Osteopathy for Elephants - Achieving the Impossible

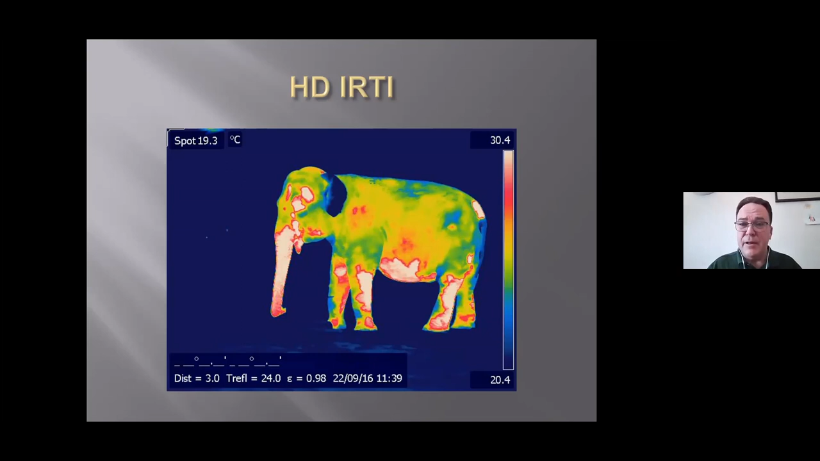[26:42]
On screen: spot 19.3°C
um i'm not surprised her trunk is nice and hot because she uses it a lot um and also um her belly because it's a nice um sort of insulated area and she we we do always have to work at carrying um her um not not allowing her to carry too much weight so there's a there's a picture of her foot you'll just see there's a slight bit of raised temperature um around um the one toe and that's an area where we we have to keep an eye on it